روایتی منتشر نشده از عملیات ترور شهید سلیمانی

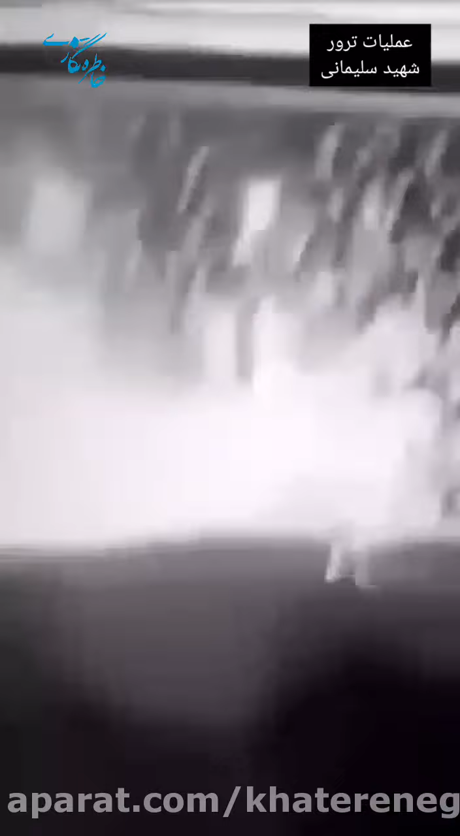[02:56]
همزمان با ورود خدروی سلیمانی به منطقه مورد نظر پهباد ها دو موشک به اون شلی کردن که در جا منهدم شد خدروی همراهان فرار کرد اما سد متر جلوتر به دام تکتیر انداز ها افتاد تا ثومین موشک از حرکت انداختش